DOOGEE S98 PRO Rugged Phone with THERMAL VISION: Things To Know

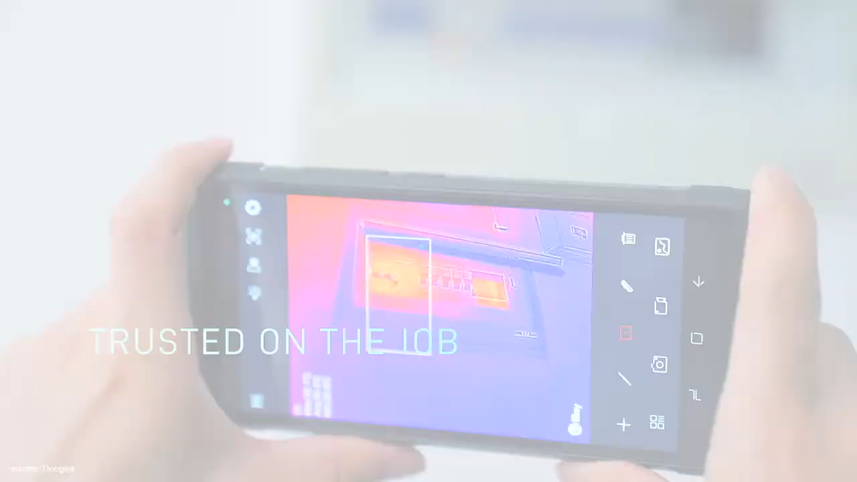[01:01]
has a 6.3 inch display with
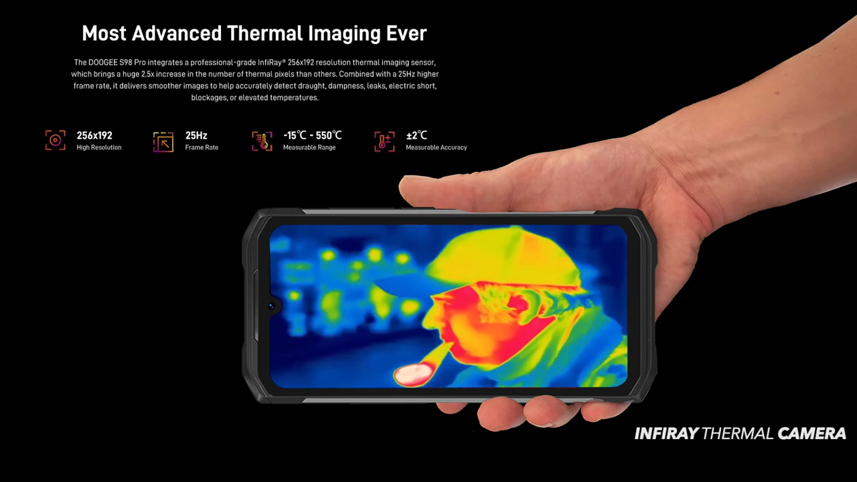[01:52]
pro sets it apart from the rest of the competition in this price range it is truly remarkable